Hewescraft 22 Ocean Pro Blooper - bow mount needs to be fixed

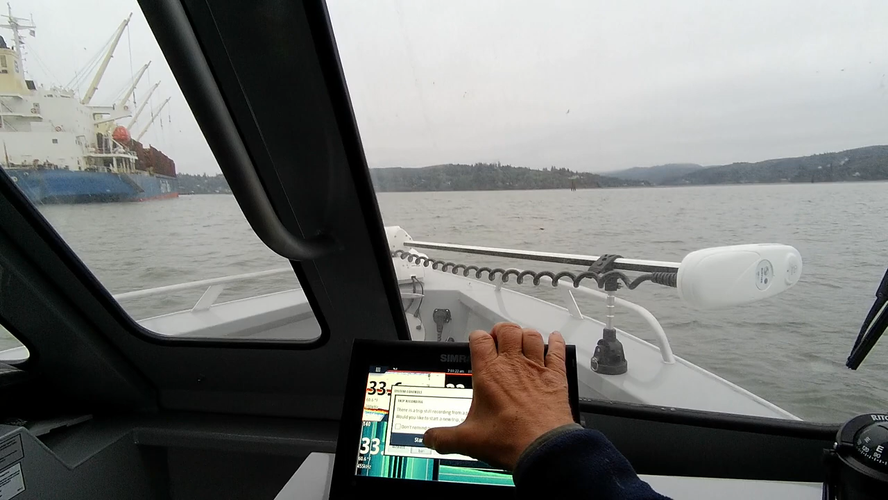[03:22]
Just hit your power key and then start trip. That'll start your track line and instrument bar. If I hit that, that's going to take that instrument bar off, right? But I want that on, so I'm going to put that back on.
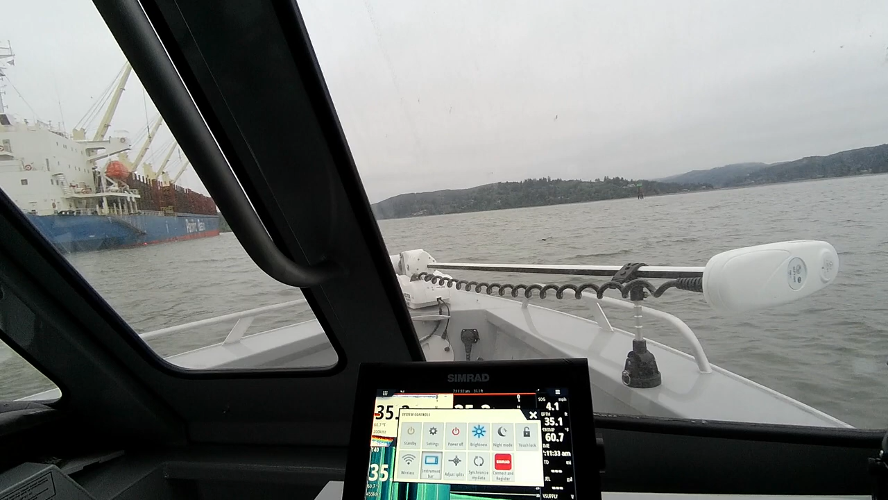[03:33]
So now, if I want these off, I don't know if I can get those off or not.
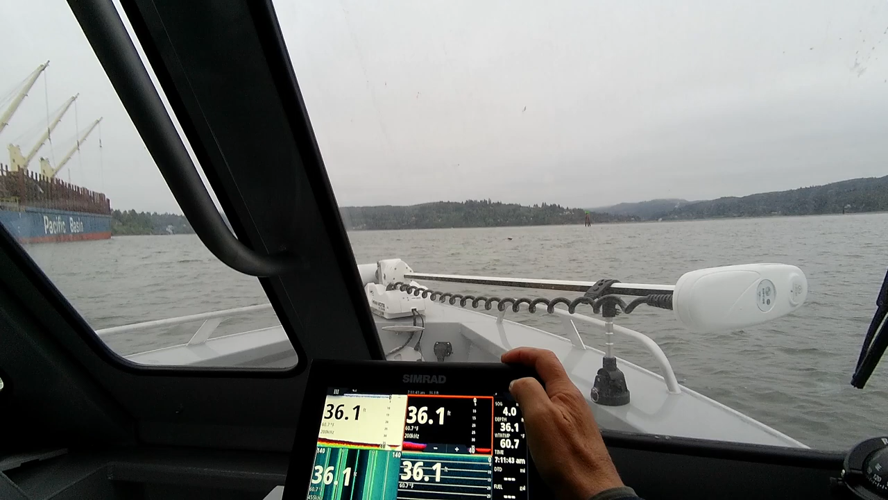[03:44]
I'm going to have to go back to that. But I'm sure I can. I'm going to go into here. So now we're out, out in the water.
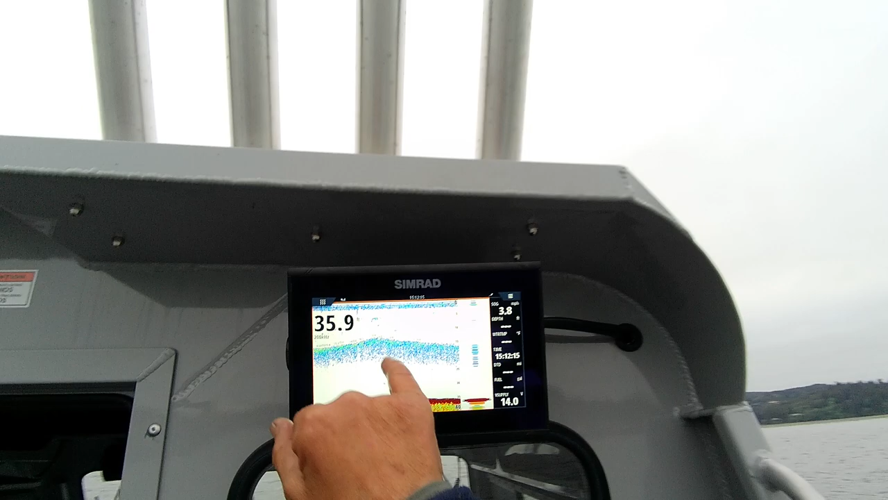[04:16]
Oh, see, you got your fish symbols right there. They're not very big, but they're there.
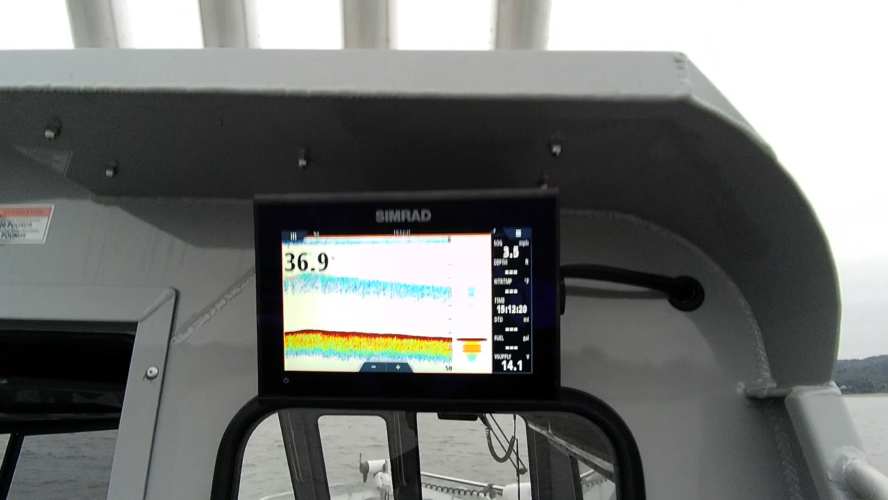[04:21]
Boy, there is a ton of bait. I think I'd be starting to fish.
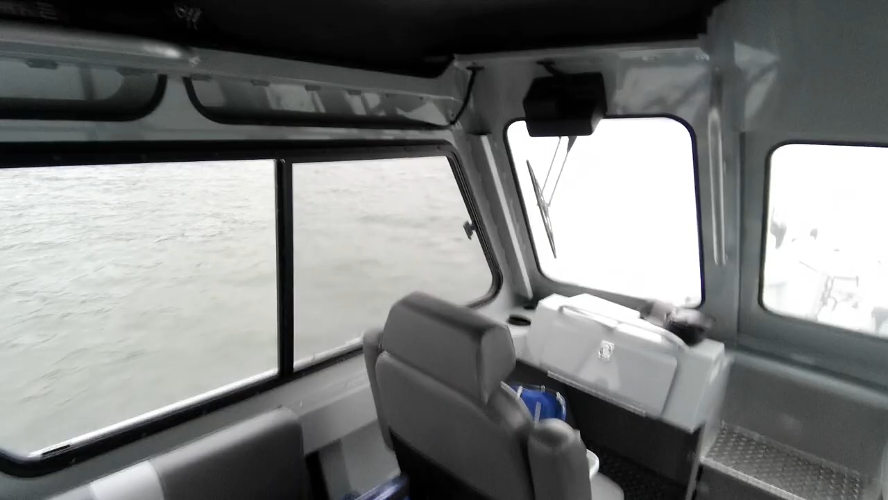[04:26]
There's salmon in here. That's just a little shit, but there is. I've spotted, marked it some salmon.
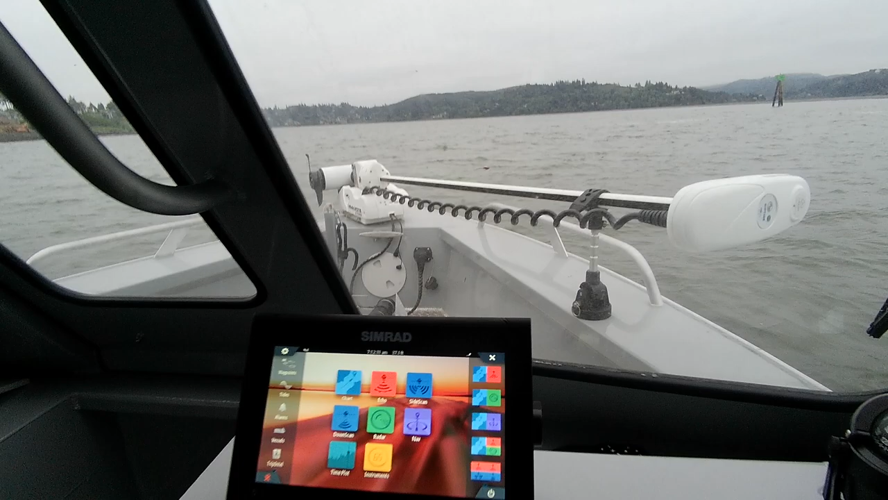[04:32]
So if I go to echo, see, there's your little fish.
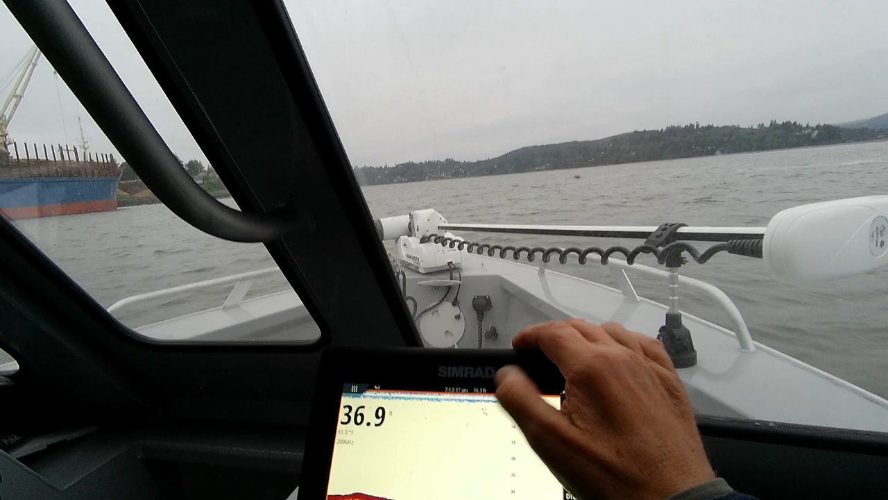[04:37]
They're very small, though, so it's hard to see them. But I put an A scope up here, an aptitude scope.
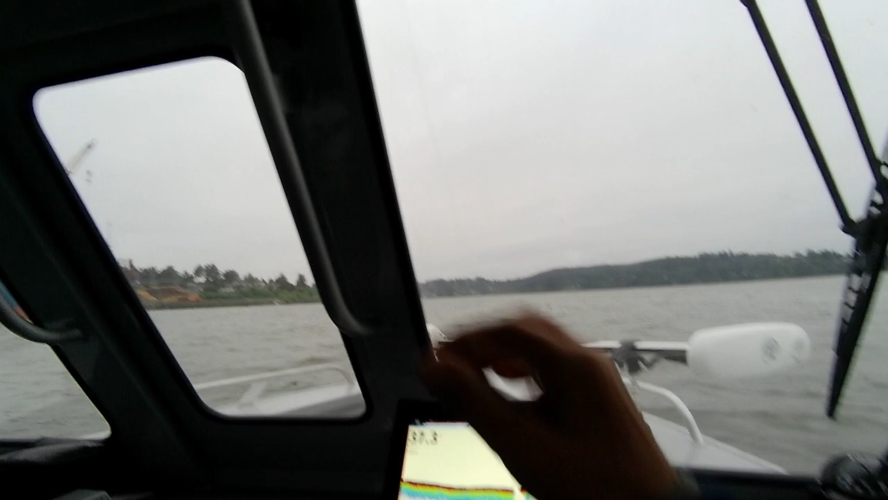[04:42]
So if these colors right here show up here and then go over here,
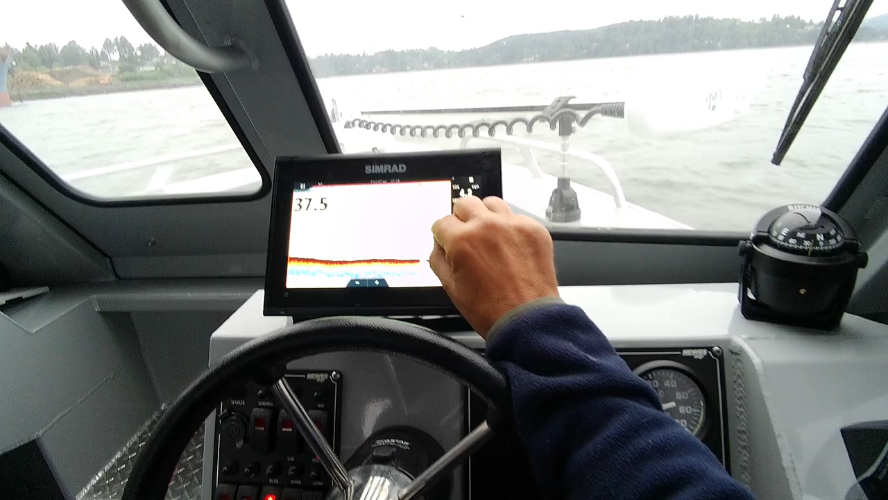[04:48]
that's actually living. If it's blue, nah, not so much. But if you see a big bait ball that's orange,
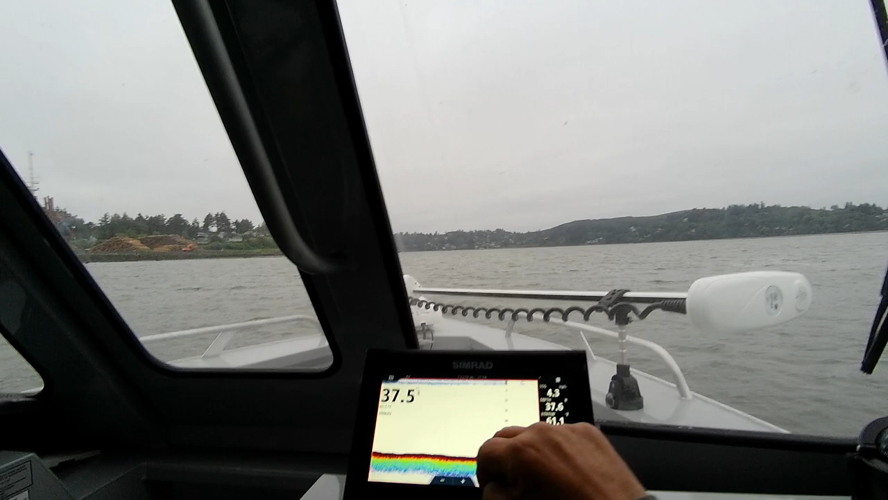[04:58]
brownish color like the bottom here, and then you see an arch or you see your fish,
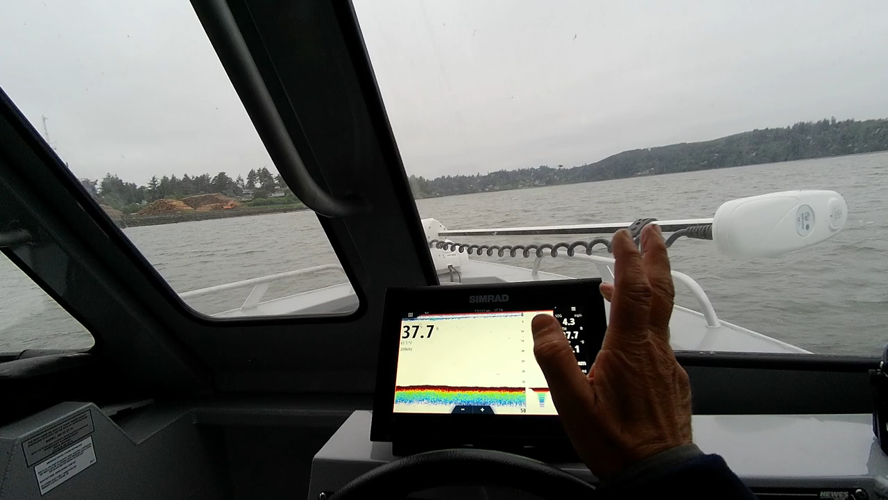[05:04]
that 10 to 1, the brighter that color, the bigger the fish. See, there's a little yellow one there. Nothing big, but it was at 20 feet.
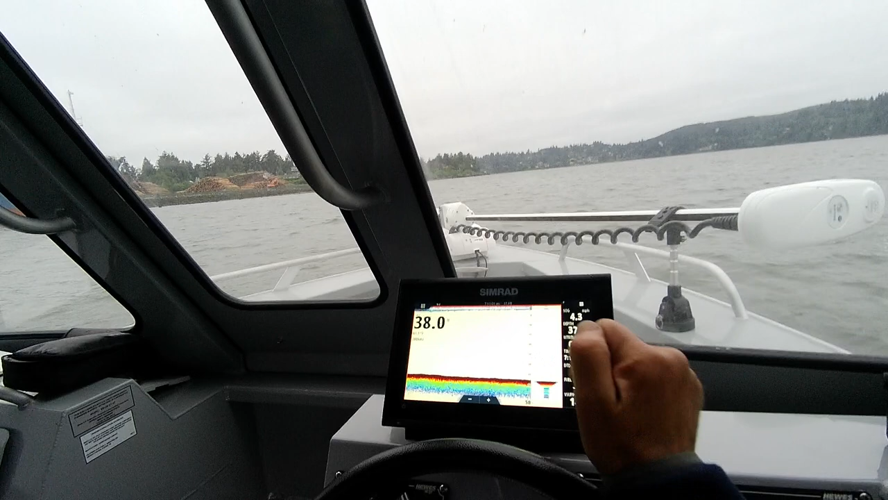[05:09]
Yep, right here you've got some more bait. There's your little fish again. But like I say, if you go back into here, go to your downstand, you've got fish right here. These arches, this is called fish reveal right here.
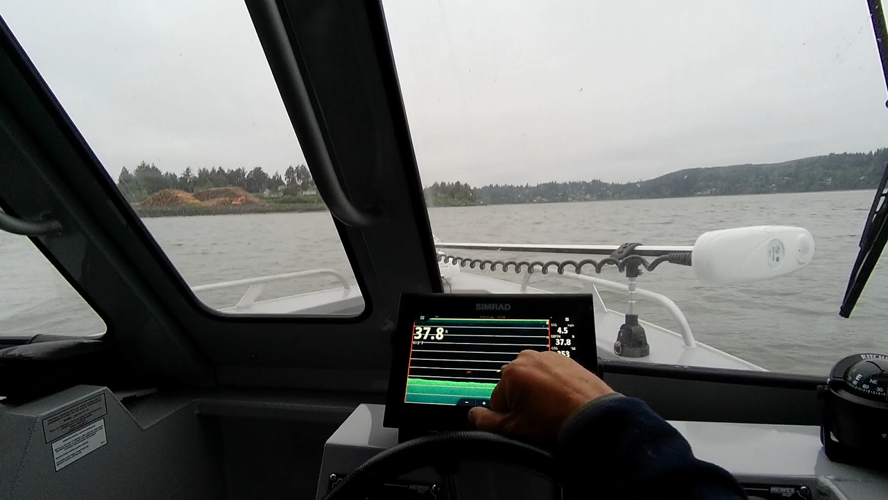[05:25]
See how this colored like this? When you get the colors in here and then you get a big, like these colors,
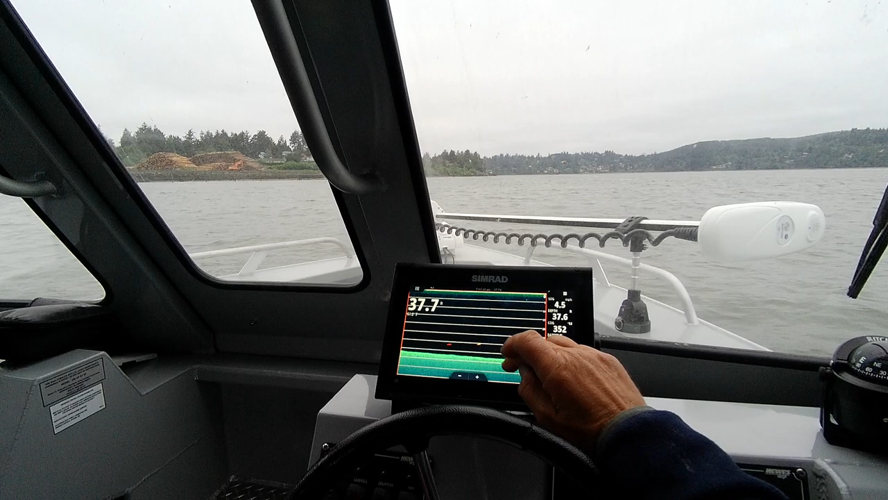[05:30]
a big blotch in there, and then these colors, that's a fish, okay? But they're not going to show the symbols. They're going to show these colors that pop up. Just so you know, that's in the side scan, same way.
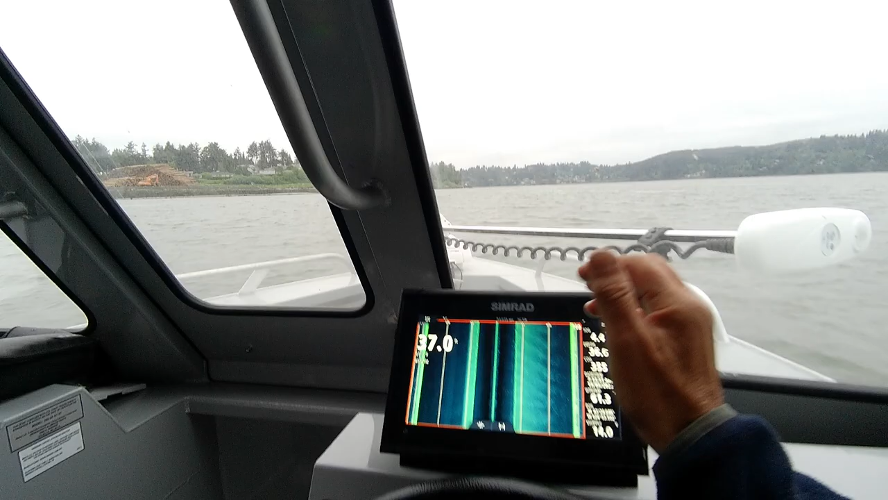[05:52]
So no fish reveal, or no fish, but the color marks is kind of what they call fish reveal. And you've got to have this set on four. In shallower water, like zero to maybe 300 feet, I would run 55 kilohertz, which is right here.
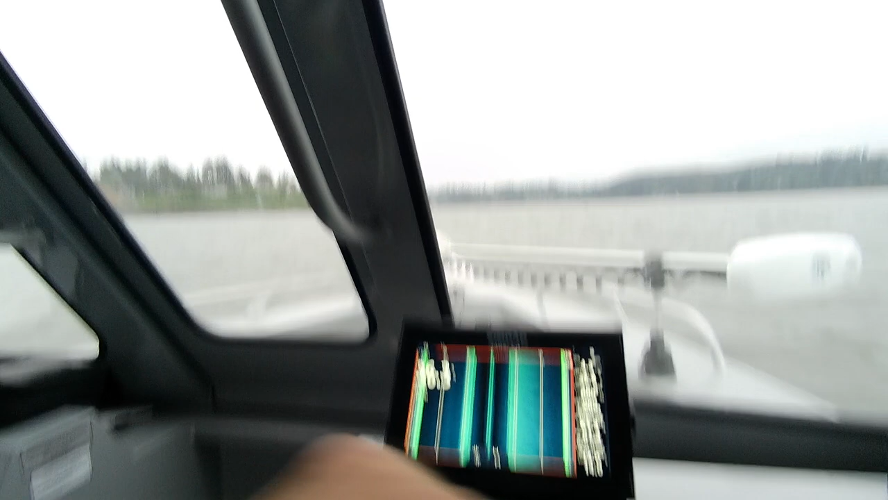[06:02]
Deeper water, you run the 800.
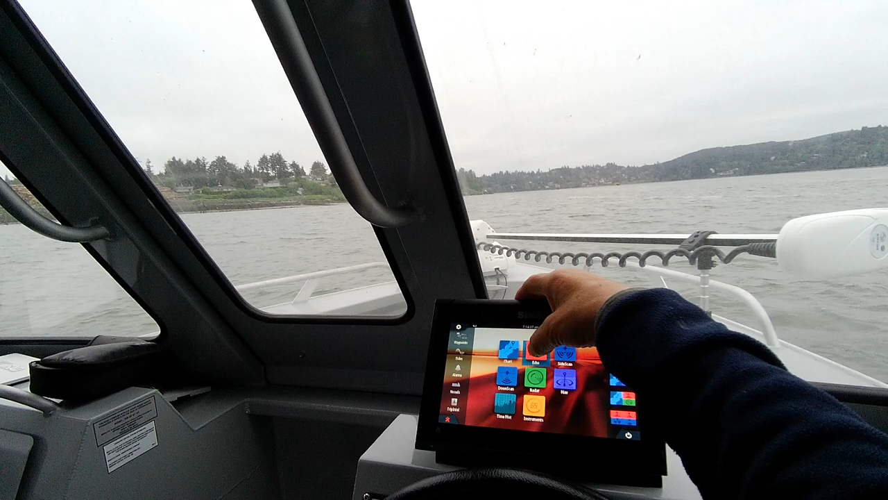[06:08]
Now on the traditional, like this echo here, I'm at 200 kilohertz. You can go to chirp if you want to, but zero to 300, 400, you could run 200 kilohertz, especially if you're like 100, zero to 150. I wouldn't even use the chirp if I go to 200.
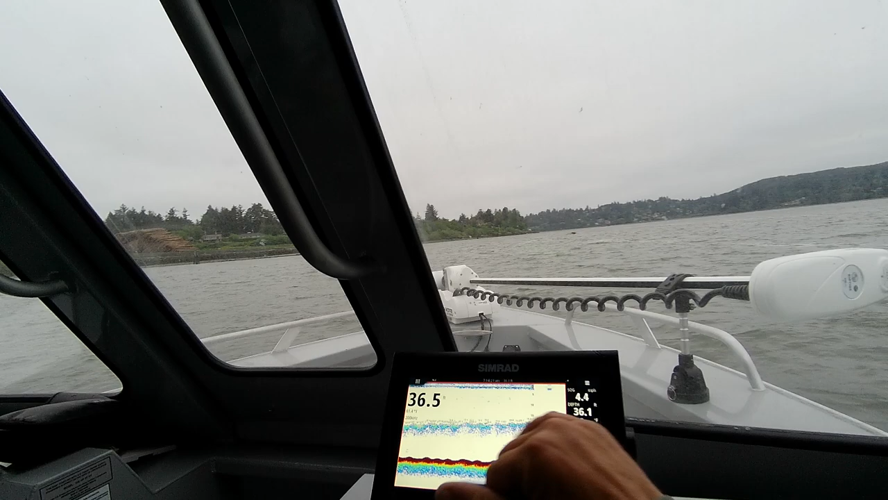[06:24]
Now this is all this little sediment, plus there's these little needle fish, or whatever you want to call them out here.
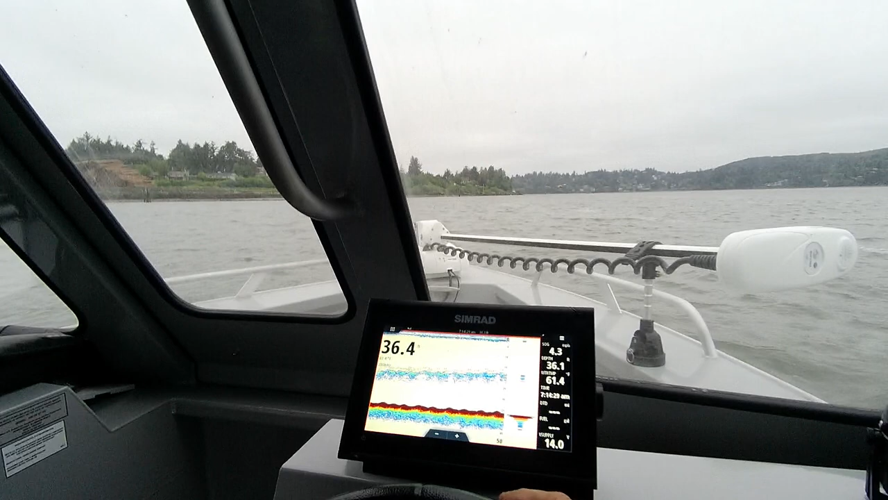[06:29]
They've got another word for them, but I can't think of it.